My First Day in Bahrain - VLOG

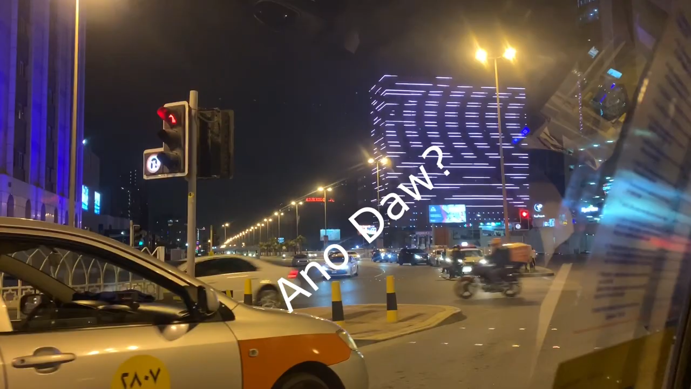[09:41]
ganda ng building na yun, umiilaw siya, no? Ano? Umiilaw, no? Para siyang building na Christmas tree tuloy.
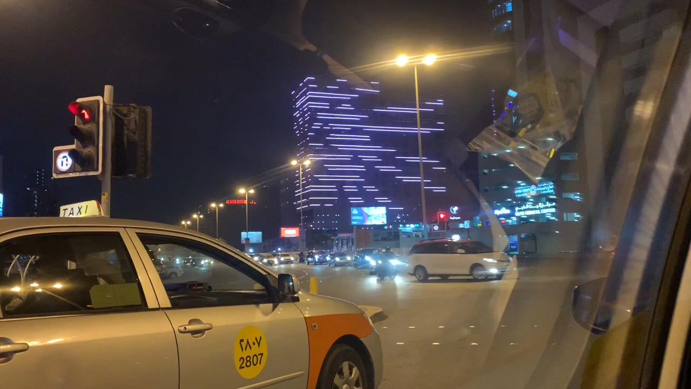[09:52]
Hindi lang, may screen pa nga yun. Laglob yan eh. Sabagay, pwede rin yata maging screen yan.